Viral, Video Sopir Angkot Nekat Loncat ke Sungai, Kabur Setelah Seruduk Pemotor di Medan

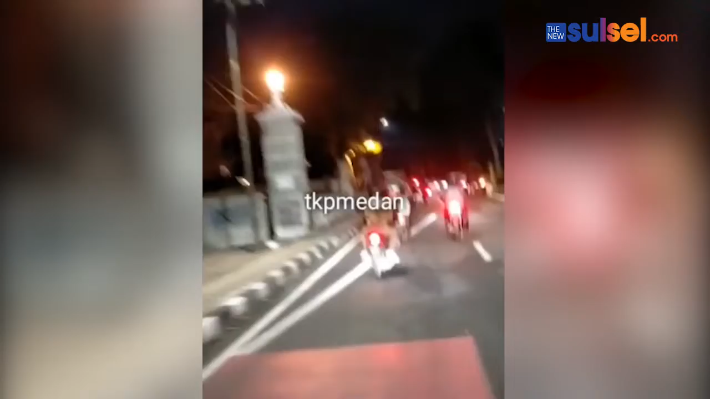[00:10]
Sebuah video viral di media sosial memperlihatkan angkutan kota, angkot berwarna merah melintas di Jalan Sudirman, Kota Medan, Sumatera Utara.